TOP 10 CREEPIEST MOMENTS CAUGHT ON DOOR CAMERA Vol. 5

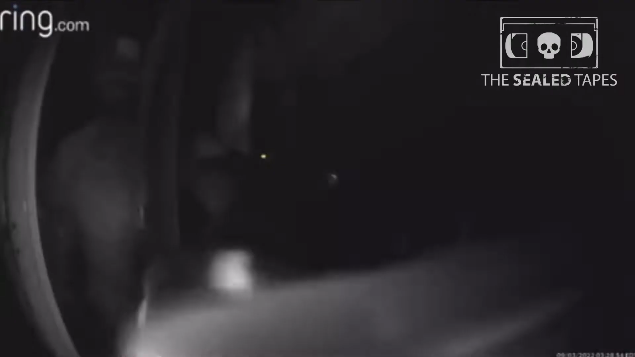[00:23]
The person in the video does not seem shocked that he is being recorded. Hi, you are currently being recorded.
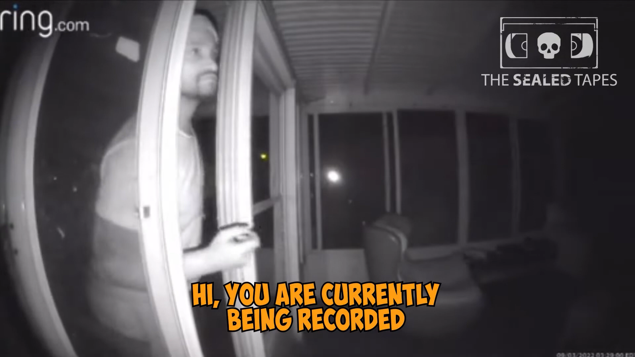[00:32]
It's almost like he's checking to see if anyone is in the house.
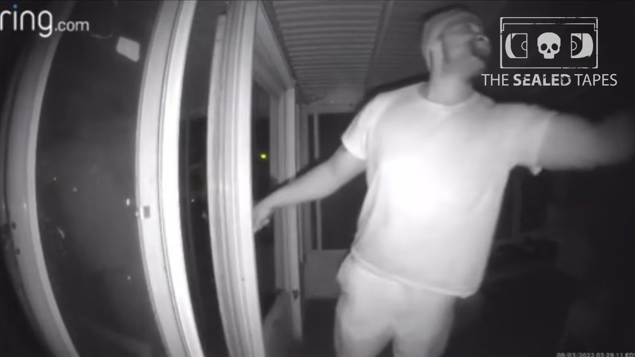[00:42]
Can't answer the door right now, but if you'd like to leave a message, you can do it now. Maybe he's looking for a new starring role in his own reality show.
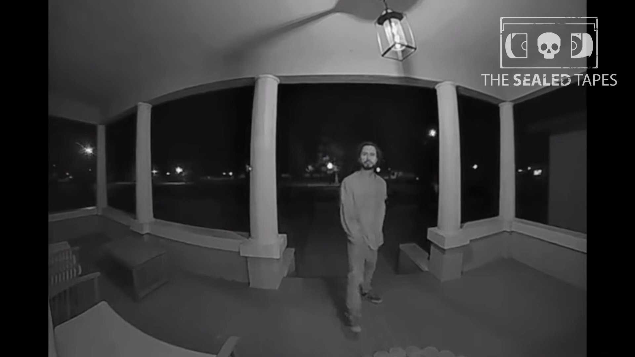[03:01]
This creeper rang the doorbell at 3am after approaching the resident 3 days ago in a park. Not sure what the man is thinking, but I am sure there are better moments to approach the lady.
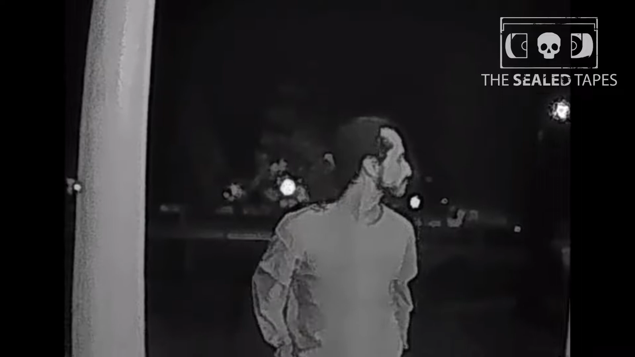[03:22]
For example, in broad daylight and not at her house, you freak.
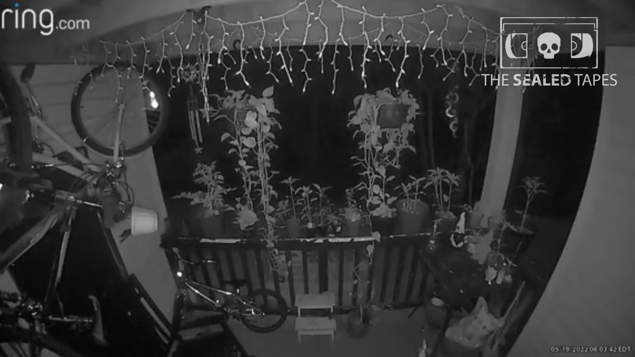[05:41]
The man in the video was caught peeking into the resident's house around 6 am. The man paces around the house and appears to be holding a baseball bat. The man paces around 6 am.